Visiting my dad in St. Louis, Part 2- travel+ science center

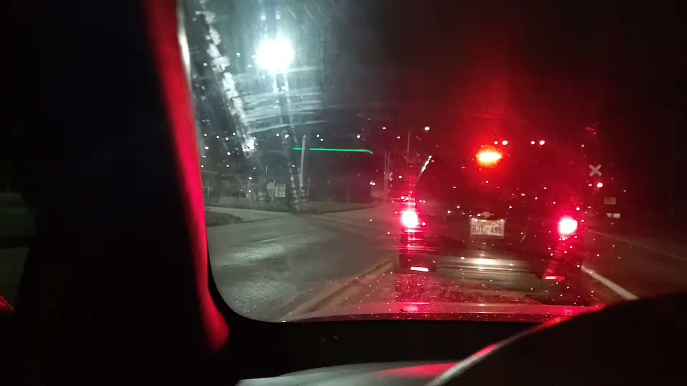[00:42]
I was just wondering how many flights have been missed because of this train. I just want to know, because it's probably a lot, because this is right next to the airport. Not me, though. I'm on time. I got time. I'm good. Okay, let's go. We're here.